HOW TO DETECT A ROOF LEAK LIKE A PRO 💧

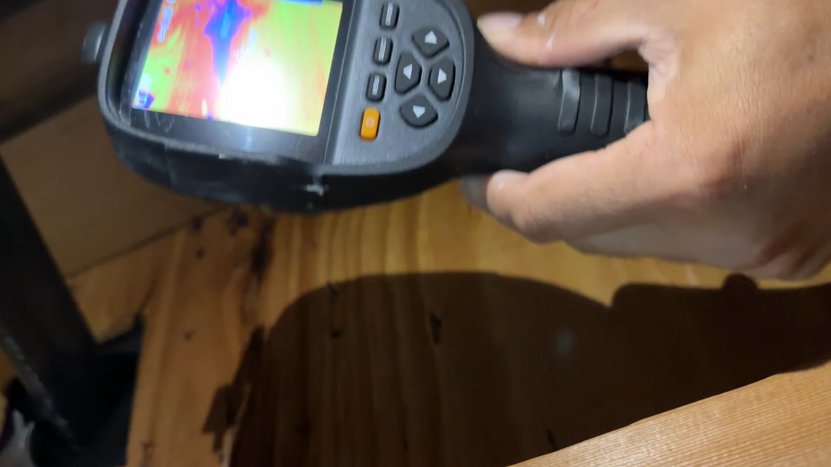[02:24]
It's right there. So that's what's causing the leak. A misplacement.